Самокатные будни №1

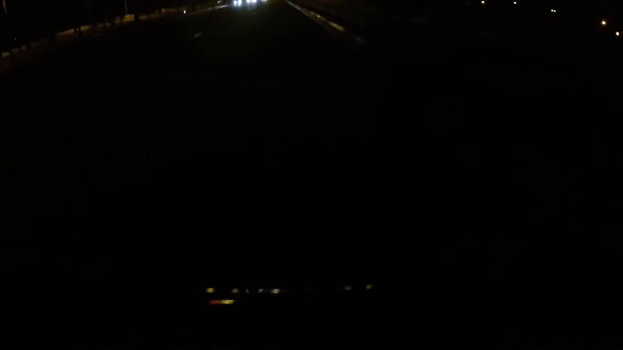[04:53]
да я думаю и не слышно уже ничего не знаю если я еду практически ничего не вижу темень тут ни фонарей тут ничего нету вот но не знаю может на цвет купить хотя думаю мало мало поможет вот и когда это видео выйдет я не знаю но я снимаю на выходных то есть сегодня у нас вроде субботы да